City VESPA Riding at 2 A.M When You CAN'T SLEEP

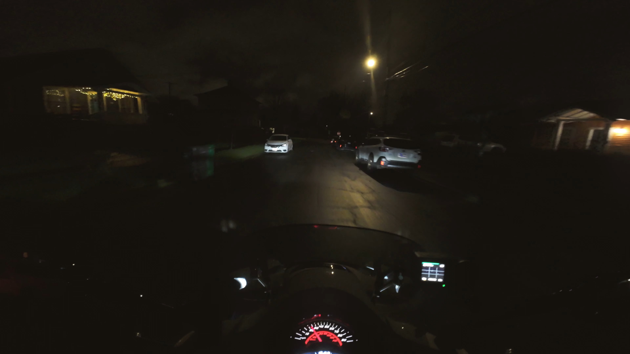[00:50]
I have no idea if any of these cameras are going to work, because it's just too dark to even see. But here we go. So my big plan is to drive over to Portland International Airport, where I know that there's an all-night gas station. Inside that all-night gas station, my assumption is there's going to be a caffeine-free Diet Coke with my name on it. That's the whole plan. It's 2 a.m., and I'm going to get a Diet Coke on my Vespa.
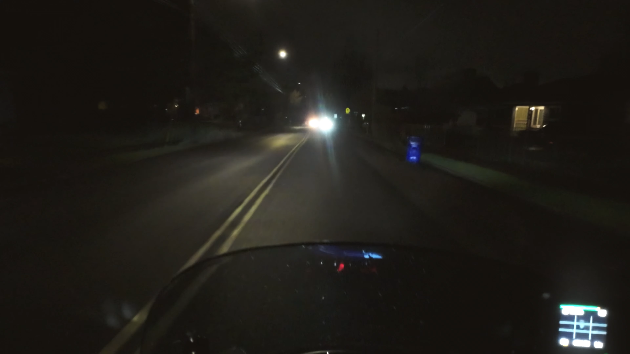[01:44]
Oh, no! Oh, Jesus! Okay, that car is on the wrong side of the road. So, we got that going for us. All right. Huh. That was exciting, huh? Yeah, I don't want anything to do with that. We'll go this way. What am I doing? Oh, I'm going to the airport, right? I hope these roads aren't slippery. It is. I thought it was 38 when I left. But I hope it's 38. Not 32.
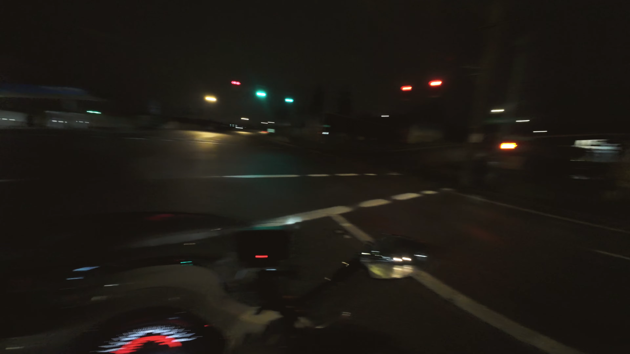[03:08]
But I'm going to blow this red light. And I'll tell you why. Me blowing that red... I'll risk the ticket.
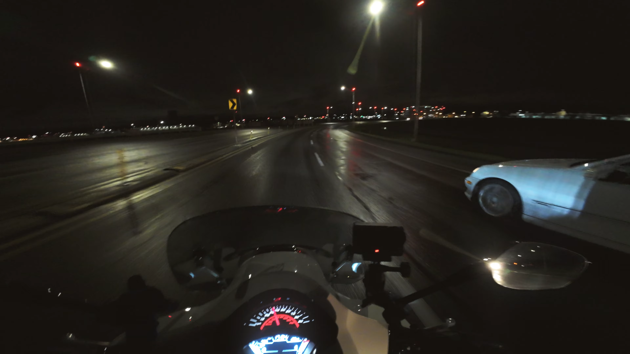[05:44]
You know, the cars that are on the road will kill you, but there aren't a whole lot of them. Not a lot of cars. Not a lot of people out, which is really kind of nice.
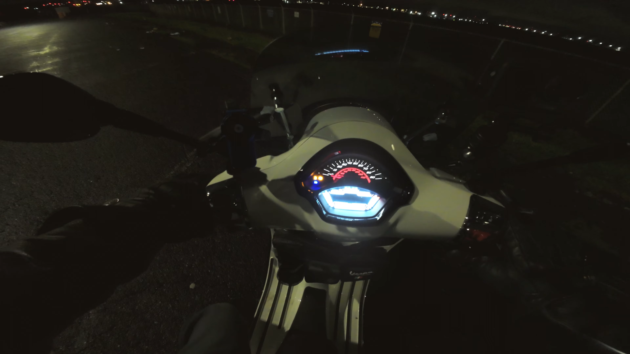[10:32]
Didn't put the kickstand up or else you can't start the scooter. I don't know how many times I'm going to have to learn that lesson. So, the other thing about night riding, if you're so inclined to give it a try, is I can't see a goddamn thing.
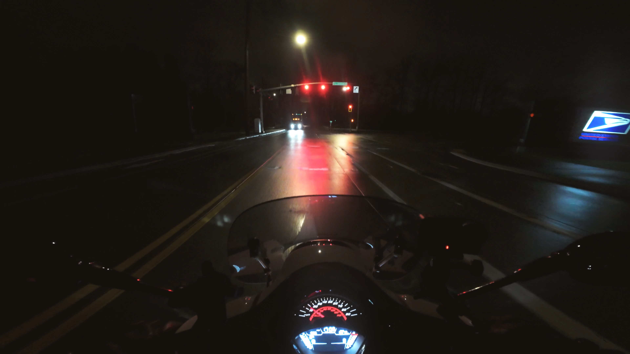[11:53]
Um, it's like a big car rally, only it sucks. And apparently that's a big thing. And I don't want to get caught in the middle of that shit. How you doing?
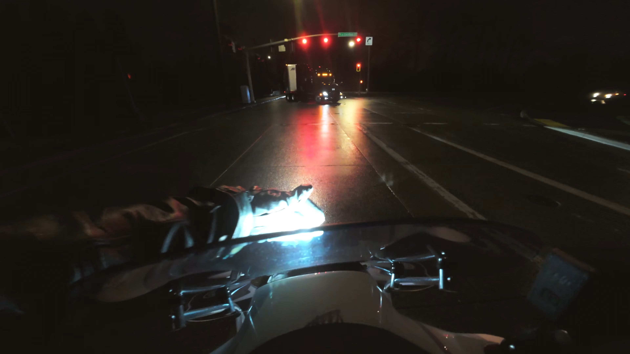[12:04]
Is my headlight on? Oh, it's on. Sure. So, if you're wondering what the high beam looks like... There it is. Look at that. Huh? I don't know if you can see it on camera, but... It's... It's... Pushing out some serious wattage there, my friends.
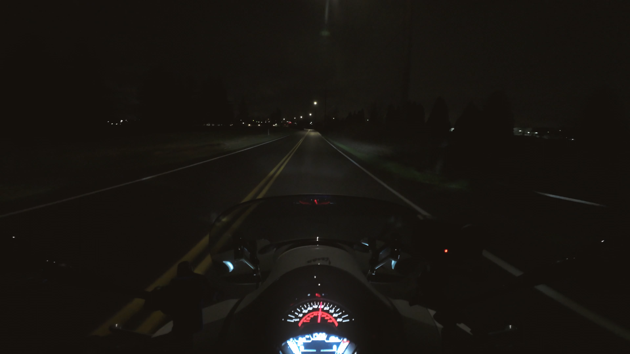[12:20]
Oh, my God, it's windy. Why is it so loud? It just is a side note. That guy's all over the road. Huh. I, um... You know, like I said, it's cold.